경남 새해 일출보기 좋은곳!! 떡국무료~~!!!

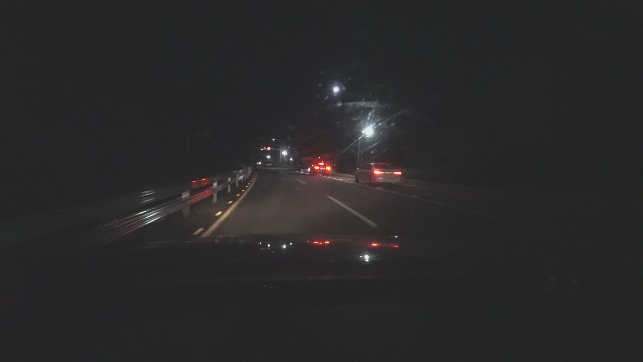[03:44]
이쪽으로 일출 보러 나오신 분들이 제법 많이 있는 것 같아요. 오늘 잘하면 엄청난 그림이 나올 수도 있을 것 같다라는 생각이 들긴 하네요.